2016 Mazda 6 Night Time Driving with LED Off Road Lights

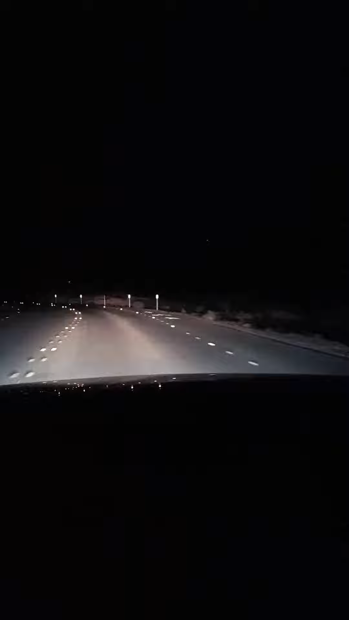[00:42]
I can't even drive with these with off.
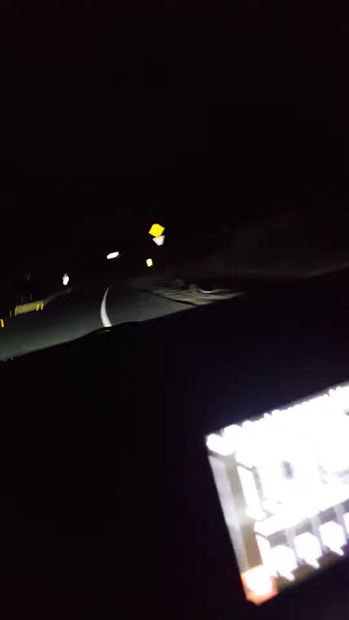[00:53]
That's crazy. That's with just park lights on.
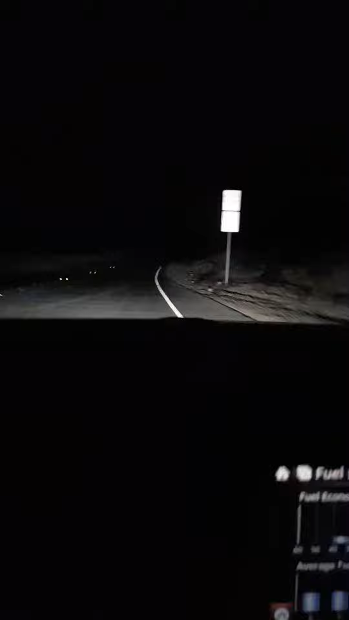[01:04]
That's the normal lights back on. So it's really great because it gives me definitely a wider field of view with the lights now. I like that. If we just look here. Let me turn these off. One. Yeah, look at that. That's a big difference. So, ta-da.